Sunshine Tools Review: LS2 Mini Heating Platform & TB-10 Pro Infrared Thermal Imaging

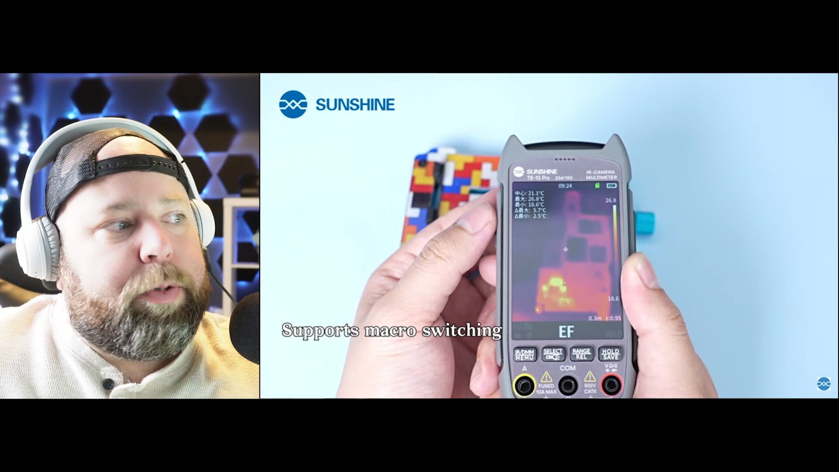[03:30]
to switch between a macro lens and a micro lens to be able to measure accurately.